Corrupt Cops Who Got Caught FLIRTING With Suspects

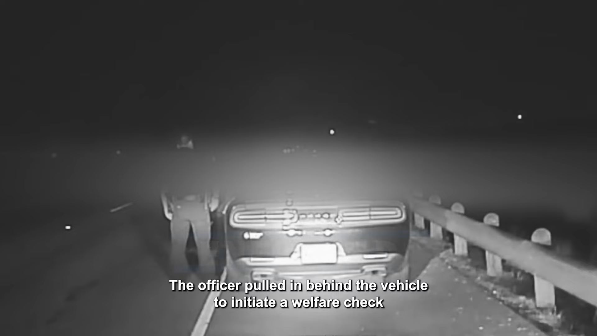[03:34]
check and confirmed that only the front headlights were illuminated. Watch how the traffic stop unfolds.
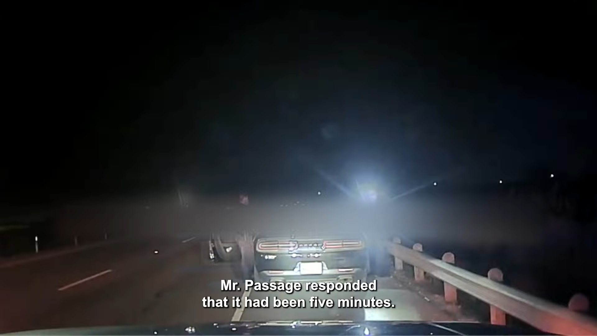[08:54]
Passage responded that it had been 5 minutes. The officer detected the odor of metabolized alcohol on Mr. Passage's breath and observed that his eyes were red, glassy, and bloodshot.